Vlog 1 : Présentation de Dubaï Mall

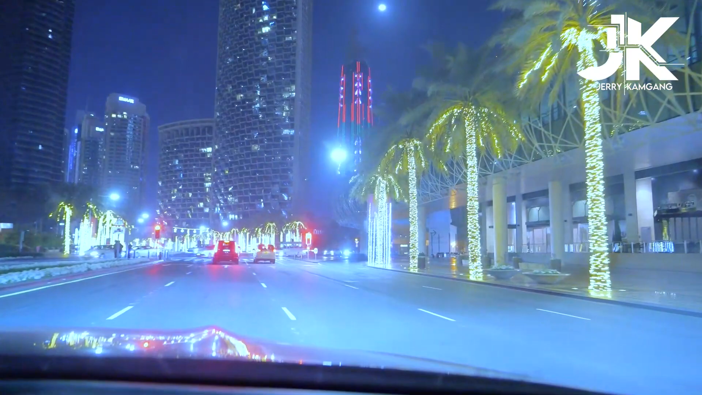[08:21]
regardez la ville elle est juste très lumineuse il y a juste le bush califa là à ma gauche c'est marqué